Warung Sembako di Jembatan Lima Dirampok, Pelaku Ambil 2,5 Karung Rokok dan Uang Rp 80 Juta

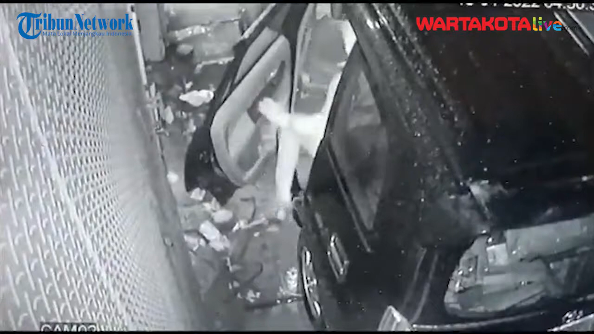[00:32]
Satu pelaku turun dari mobil terlihat menggunakan linggis panjang mencongkel gembol agar terbuka.